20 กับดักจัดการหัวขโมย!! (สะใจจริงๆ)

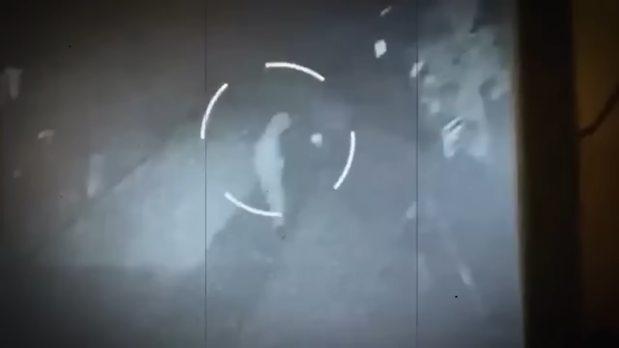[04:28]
ารขโมยป้ายในครั้งนี้ız
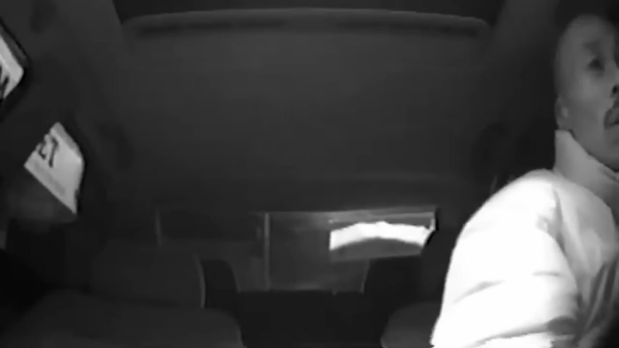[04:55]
นการจับกรุมการโจรกรรมรถโจรในครั้งนี้เนี่ย ไอ้ที่เห็นอยู่ในหน้าโจนเด้อพอเปิดประตูได้ปับขโมยไปอย่างไว้ไอ้ชำน้าเหลือเกินพ
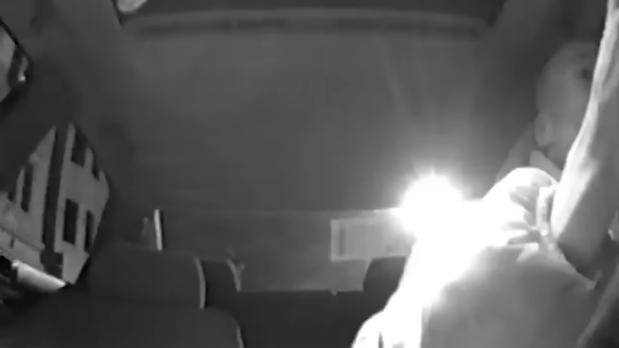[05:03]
อเข้าแผนก็แสนเห็นเลยติตำรวจที่เตรียม stand by ไว้ขับไม้อย่าง
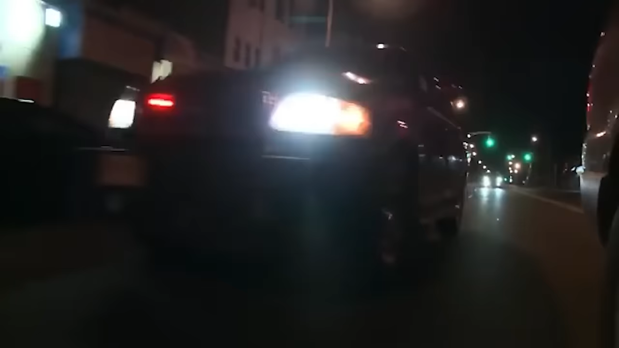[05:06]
ไวรอหลวงโจร
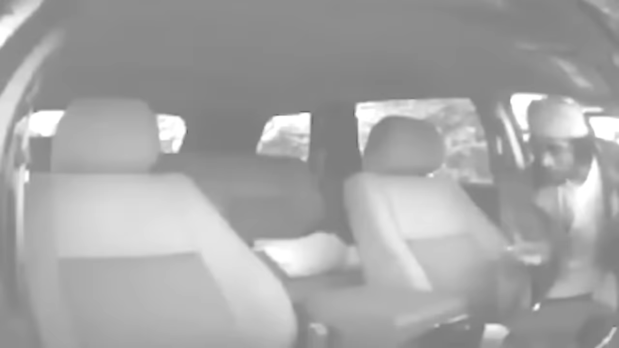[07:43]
สังเกตวงกมด้านหลังกระจกน้วนดูเด้อ ที่มาเซอร์หน่อยนั่นแหละขโมยหวังจะกอบโรดยนคนนี้เอาไปขาย